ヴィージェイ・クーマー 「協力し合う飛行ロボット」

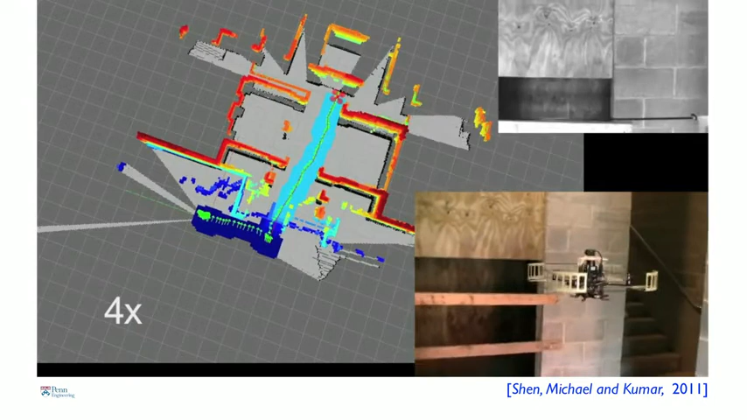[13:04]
It figures out where it is with respect to the features. And then estimates this position 100 times a second,
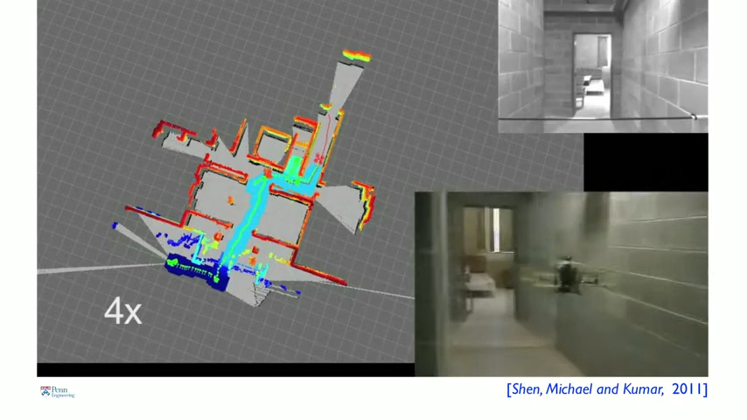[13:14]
So this robot is actually being commanded remotely by Frank. But the robot can also figure out where to go on its own.
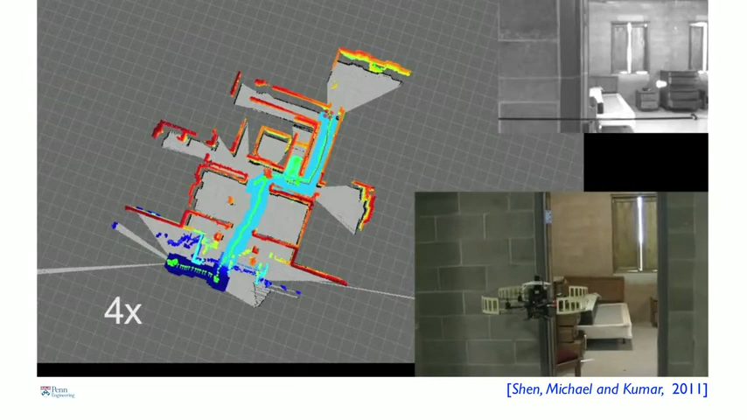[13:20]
So suppose I were to send this into a building and I had no idea what this building looked like. I can ask this robot to go in, create a map, and then come back and tell me what the building looks like.
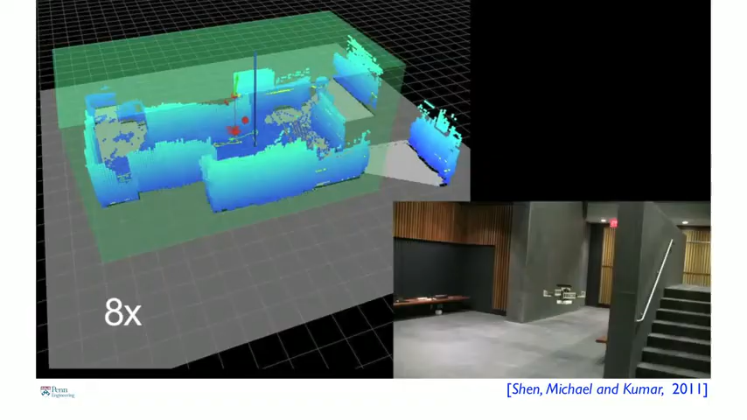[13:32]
So here,
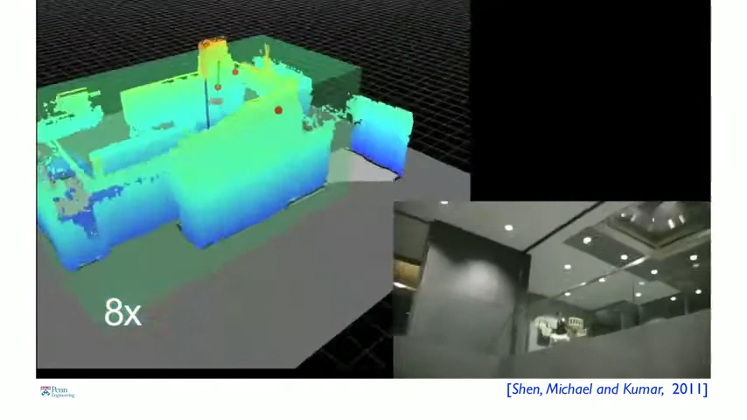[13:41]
So essentially, it knows where to go to look for places that have the least information.